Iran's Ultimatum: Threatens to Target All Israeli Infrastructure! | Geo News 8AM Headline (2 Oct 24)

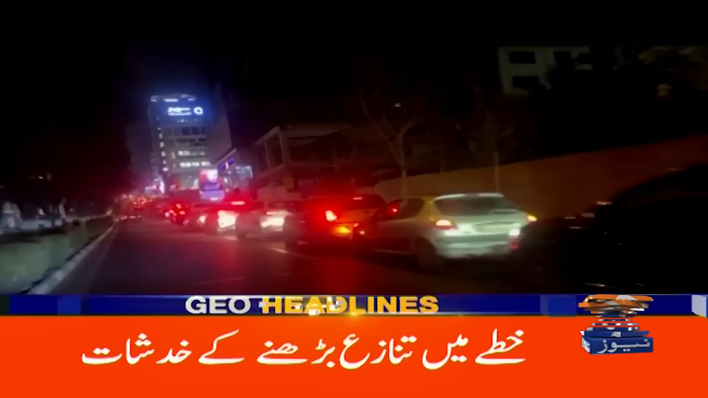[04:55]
خطے میں تنازہ بڑھنے کے خدشے کے پیش نظر ایران نے کہ دار الحکومت تہران میں پیٹرول پمپس پر رش لگ گیا اندھن بھرنے کے لیے گاڑیوں کی لمبی قطاریں لگ گئیں